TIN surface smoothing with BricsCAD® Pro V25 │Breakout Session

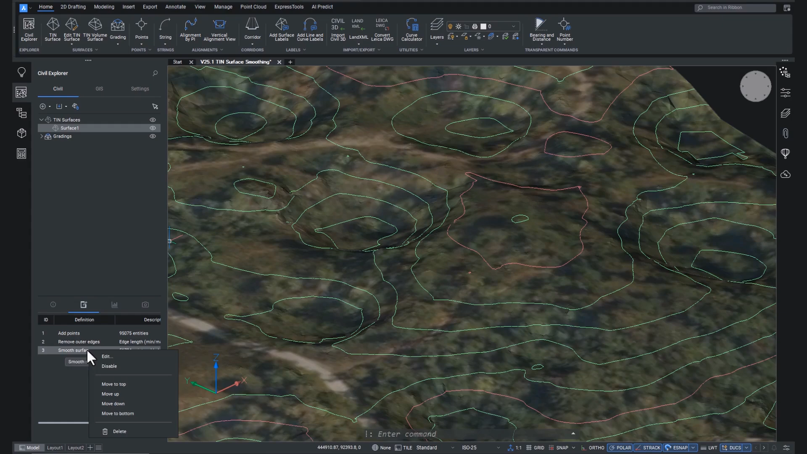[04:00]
And we can switch this off and on to show the difference.
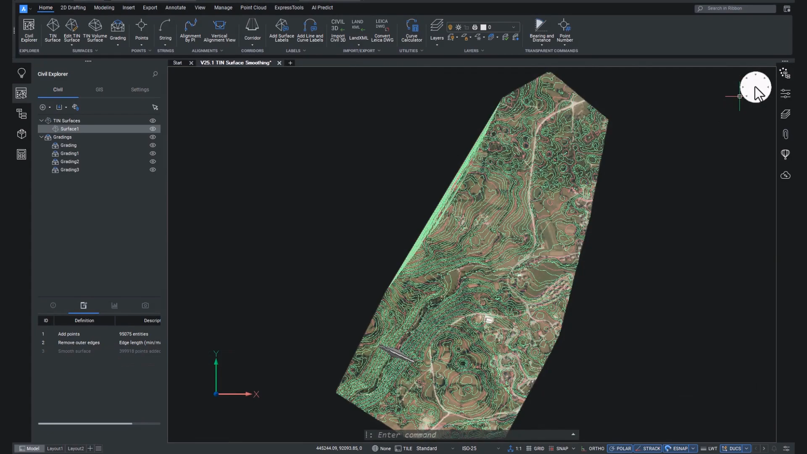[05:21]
So this means that any civil objects using the surface, like alignments or gradings or height labels, that type of thing, will also be adjusted. To see this, let's head over to some gradings within the drawing and go through the smoothing process again. Draw an area around our weird dam thingy.
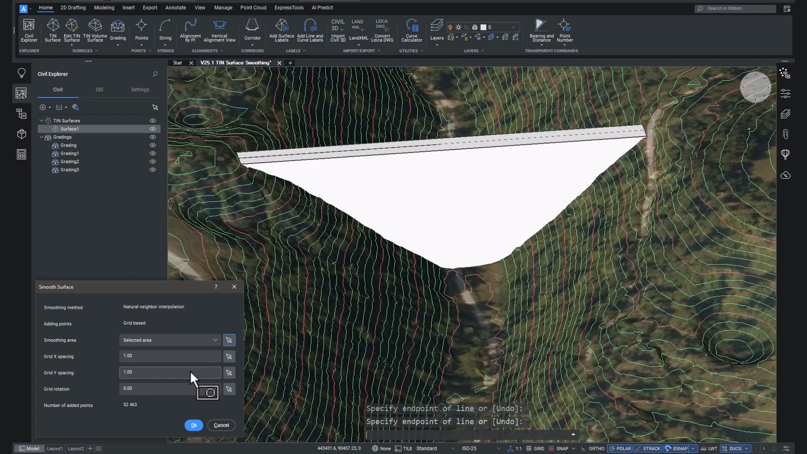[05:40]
And if we zoom in and switch the smoothing on and off, you'll see the civil object change too. Wait, it's not that clear.
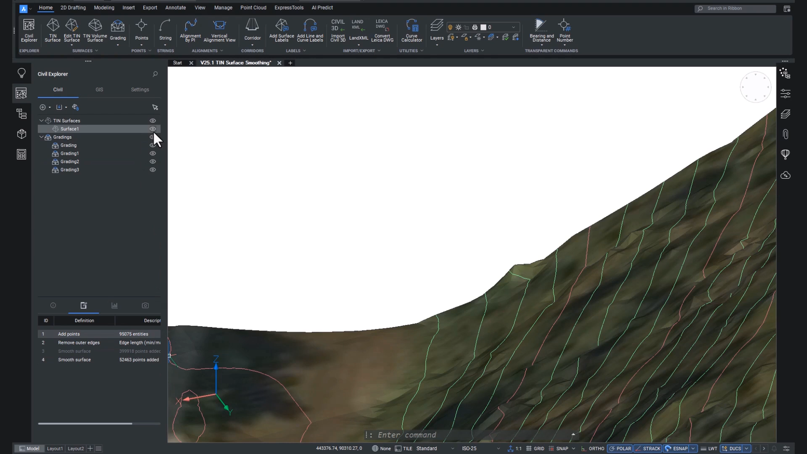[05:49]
So let's switch the surface off and try again. There we go. This area over here, changing civil objects.
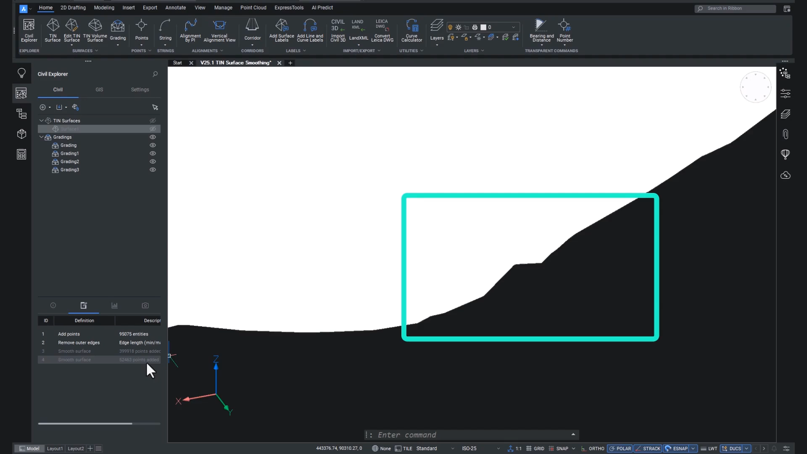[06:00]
And that, ladies and gentlemen, is the new tin smoothing workflow in BricsCAD Pro V25. So what have we learned?